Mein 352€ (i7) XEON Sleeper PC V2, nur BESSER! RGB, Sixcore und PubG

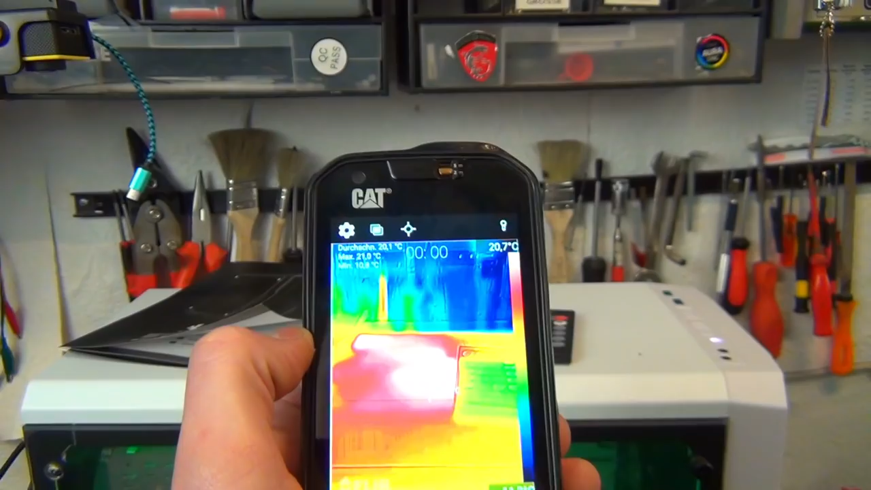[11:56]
Problem ist nur, wir haben hier ein Glaspanel und das spiegelt ziemlich.
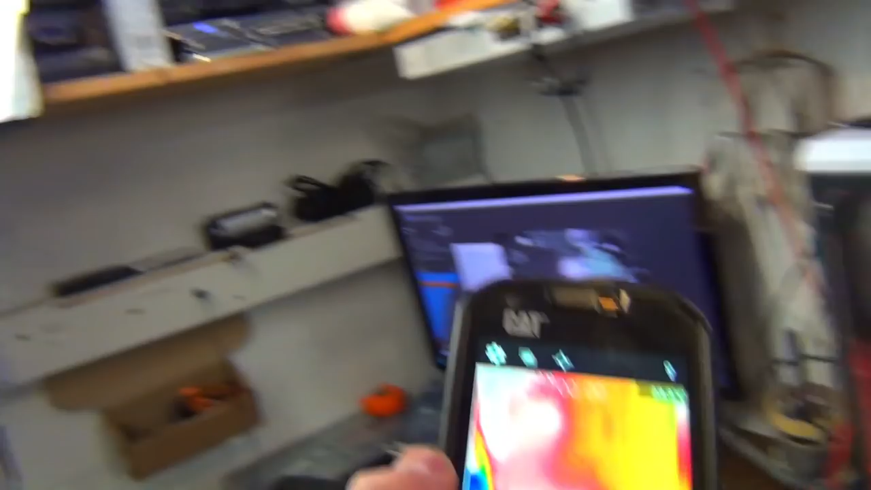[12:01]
Und das spiegelt jetzt, glaube ich, da ist zwar nichts, aber ich glaube, dann wird das nur die Oberflächenwärme hier von dem Ding sein. Das ist irgendwie ganz komisch.